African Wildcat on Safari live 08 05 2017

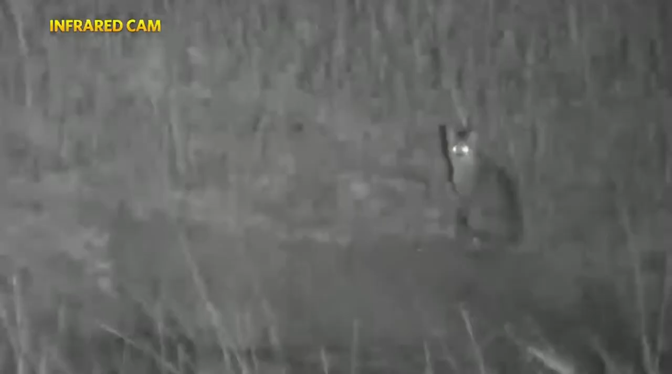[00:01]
well you wouldn't believe it but we found another incredibly rare african cats first the serval now the african wildcats and you very seldom see these this is the first one i've seen in kenya and another small
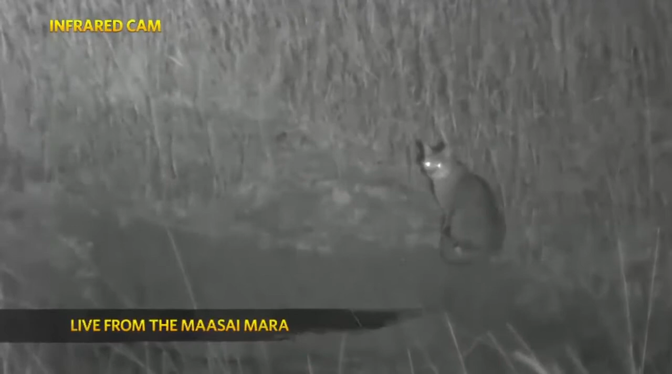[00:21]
predator of the night let's hope our luck with the predators continues as we search for malika some lion hyena or anything mother nature is willing to share with us this morning now because this is a smaller cat we're gonna leave it to its own business it hasn't been habituated to the vehicles like the lion the leopard and the cheetah do so if we get too close to it we'll chase it off and we certainly don't want to ruin its morning so let's rather go and look for somebody that's going to be a little bit more welcoming to us you